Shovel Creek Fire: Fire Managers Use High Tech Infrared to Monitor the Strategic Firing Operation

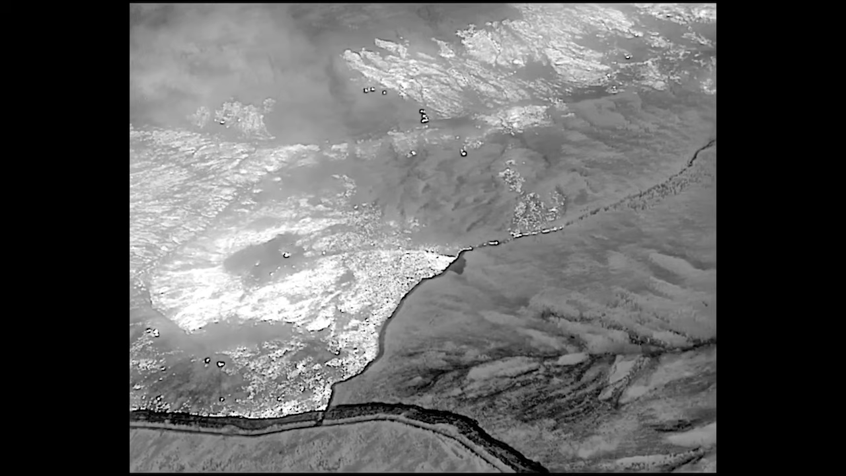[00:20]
You're looking at footage from day one of the firing operation a few days ago and look at that white signature is the heat and you can see how it's all staying out in the interior of the fire.
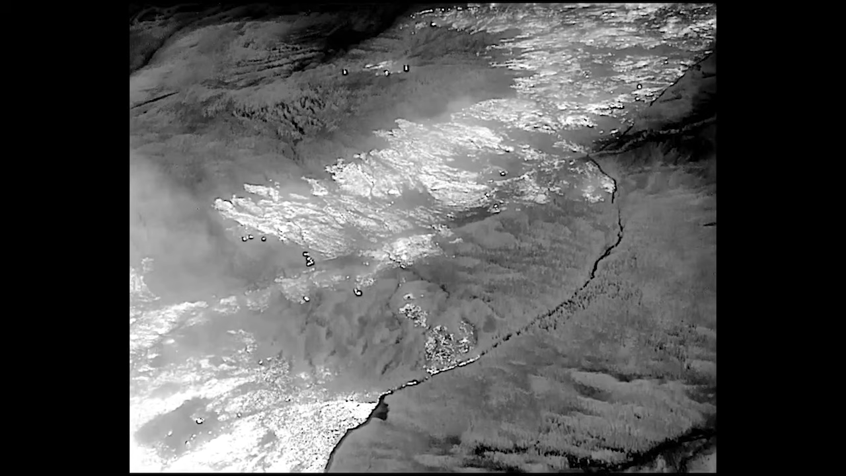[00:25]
The multi-mission aircraft provides intelligence, real-time.
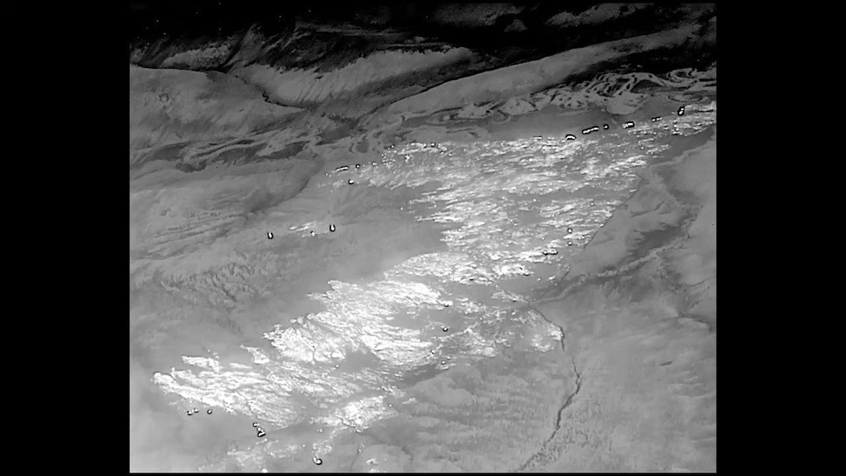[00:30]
It can look down at things like that white dot you're seeing in the middle of your screen. That's the bulldozer. The bulldozer has a heat signature as it's working around the west side of the fire.
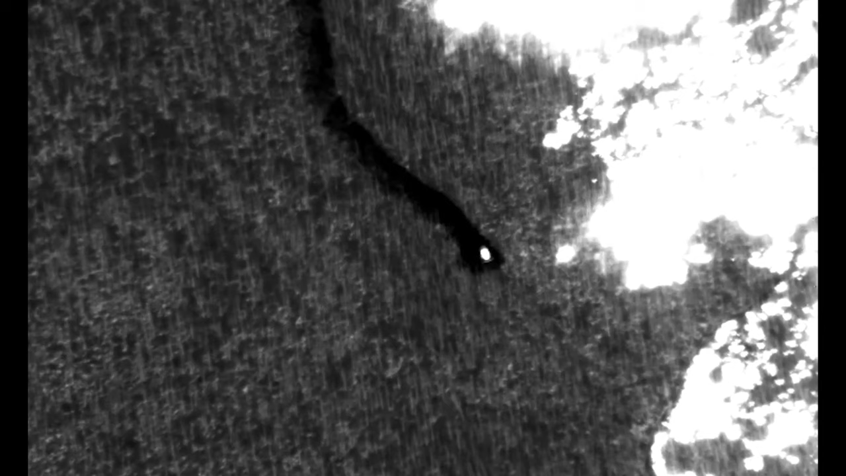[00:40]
So the multi-mission aircraft can keep an eye on your resources,
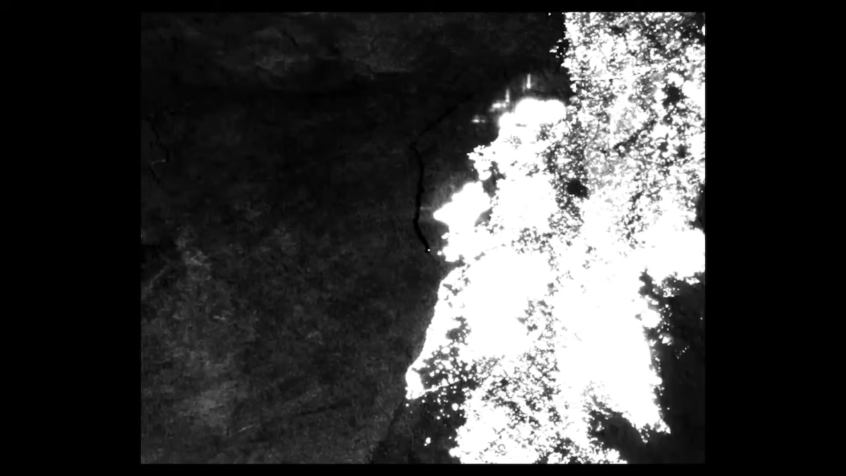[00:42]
can report back through the smoke, and allow mission commanders to know that there's no spots out of the line.
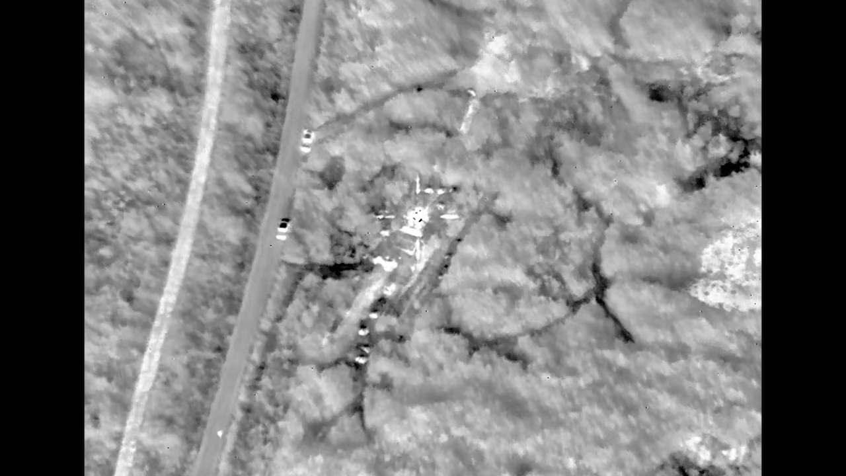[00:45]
And if there are, they can address them.